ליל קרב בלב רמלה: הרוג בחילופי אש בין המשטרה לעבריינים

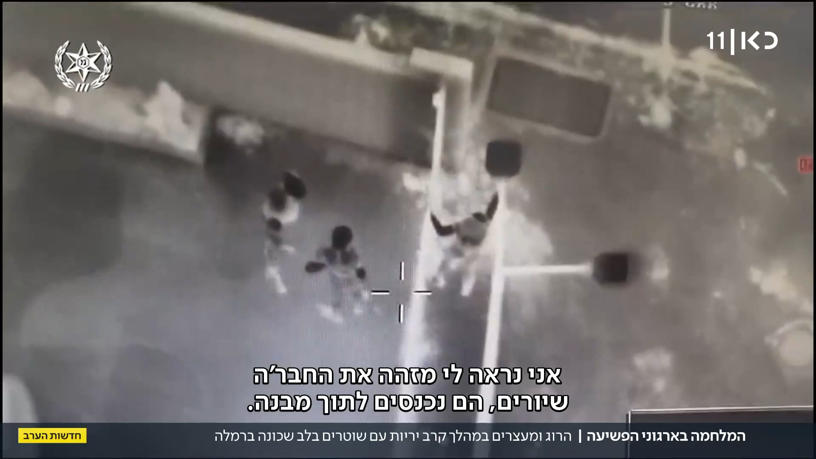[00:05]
נראה לי מזהה את החבר'ה שיוראים, והם נכנסים לתוך מבנה. מתבצע שלפשו יש בינינו לבין כבר הרבה 50, כאן יהיה פצוע אחד שלהם.